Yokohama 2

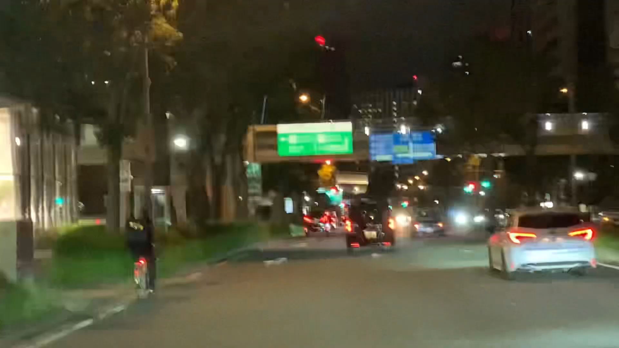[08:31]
se gostaram Nesse seu like Se inscreva no canal E agora a gente tá voltando pra casa Falou Fui Agora nós vamos passar pelo tour gate aqui,
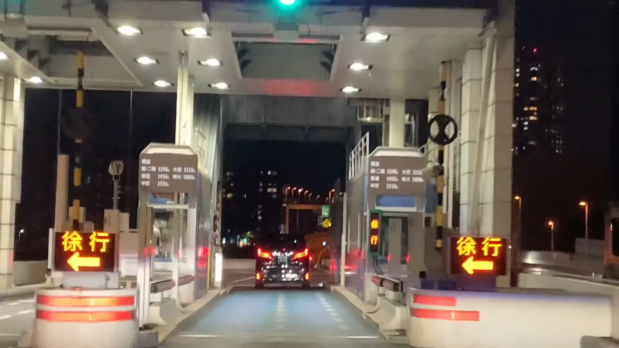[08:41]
ó Como eu tenho O cartão aqui sem parar Meu filho tá dirigindo aí Nós vamos pegar um express aqui, ó
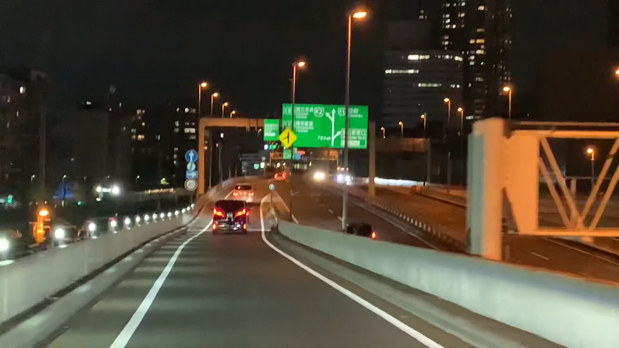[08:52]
Um elevado express Tipo minhocão Melhorado, lógico
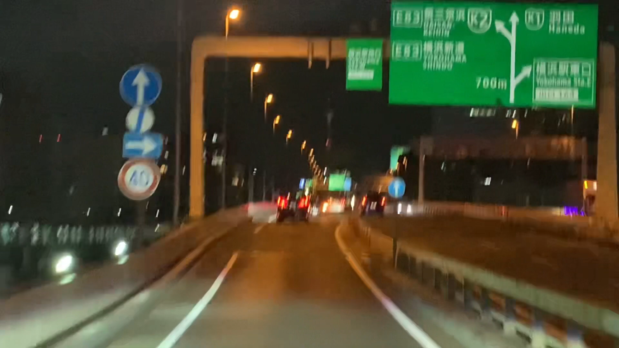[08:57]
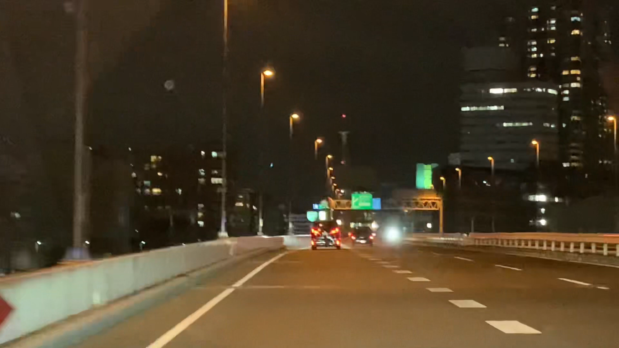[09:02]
Agora nós estamos na parte de cima aqui Da cidade de Yokohama Meu, você tá acostumado com cidade pequena Quase duas estreitas Aqui do lado, meu Olha lá, Yokohama Nosso carro Mercedes
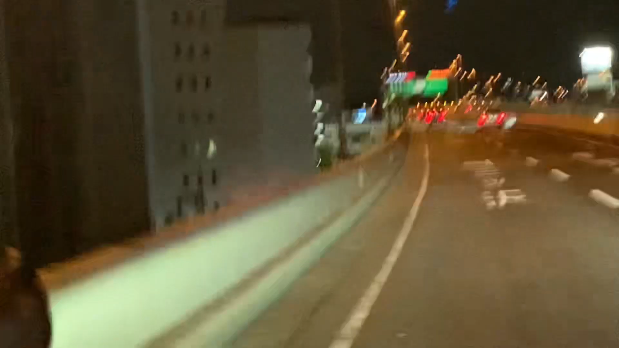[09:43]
Como esse prédio, meu amigo A gente tá acostumado em ver prédio lá pequenininho De até oito andares, né
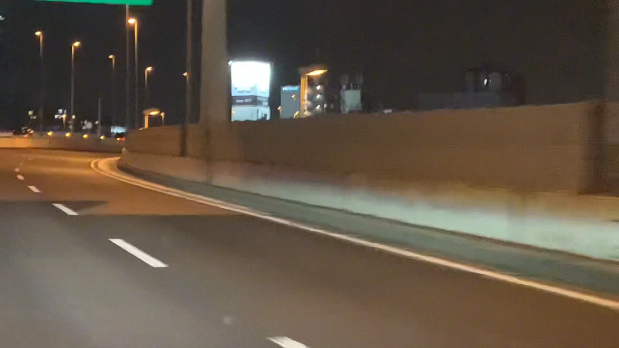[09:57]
Chega aqui e vê os arranha-céu aí, ó Fica até abismado, meu Olha ali, meu Você tá doido Tem passando aqui rios aqui Que cruza a cidade, meu Olha o tamanho desse elevado Aqui, ó Tem na parte de cima E de baixo Acho que eu já cheguei a passar por aqui
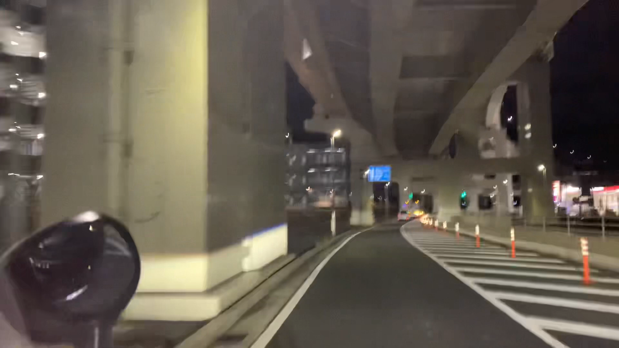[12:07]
né, meu Nossa, construção Não precisa desviar tudo Aqui, meu Mas esse posto Que show